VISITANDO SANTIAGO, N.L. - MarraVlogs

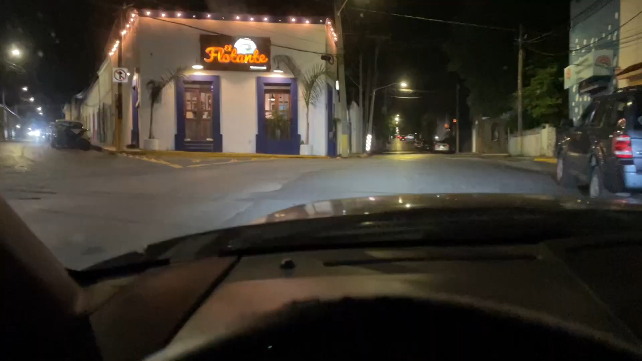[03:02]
Ya vamos entrando aquí, bandita. ¿Esto qué es, gordo? Santiago Nuevo León, carnal. Ok. Y aquí es una de las entradas. Hay varias entradas, ¿verdad?
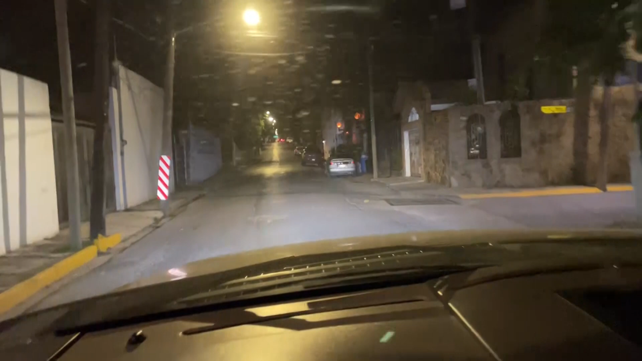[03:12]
Ahorita nos vinimos por una por la más cercana.
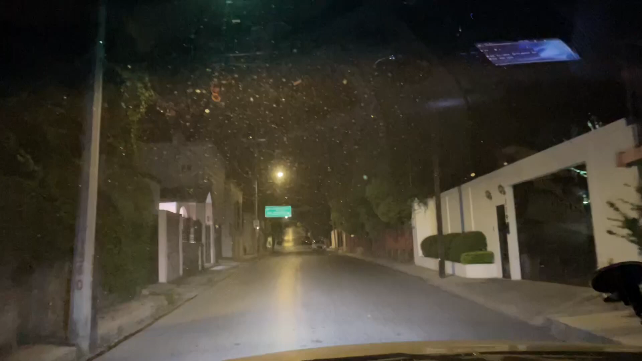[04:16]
Pero pues igual no sé si empiecen a decorar desde antes. Casas muy bonitas, hermano, carros muy lujosos. Claro. Está todo muy chido, va bien. Aquí está, mira, Palacio de Gobierno, Zona Centro, San Francisco y la Capilla Medalla Milagrosa. Está para aquel lado.